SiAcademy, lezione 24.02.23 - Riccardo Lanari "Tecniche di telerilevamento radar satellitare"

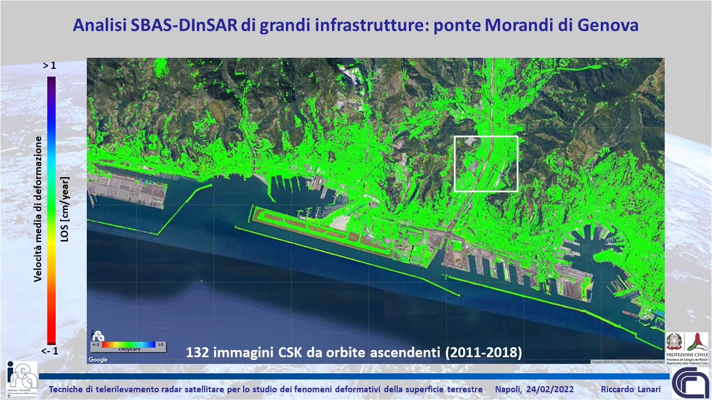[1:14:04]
e se guardate, diciamo, le nostre analisi, questa è la topografia del pixel che noi rileviamo,
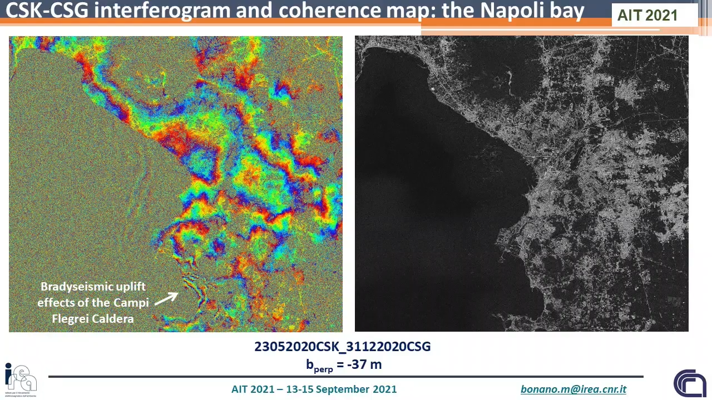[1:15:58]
Una cosa su cui stiamo lavorando, e sono le ultime mie tre slide, è tornare al discorso multifrequenza che vi facevo prima. Cioè ad oggi noi siamo abituati a lavorare con un singolo sistema che lavora, o anche con una costellazione che lavora ad una singola frequenza.